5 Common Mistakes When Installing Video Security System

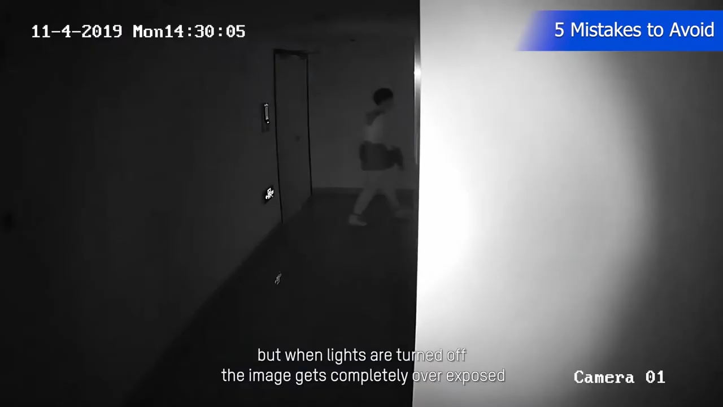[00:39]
But when lights are turned off, the image gets completely overexposed.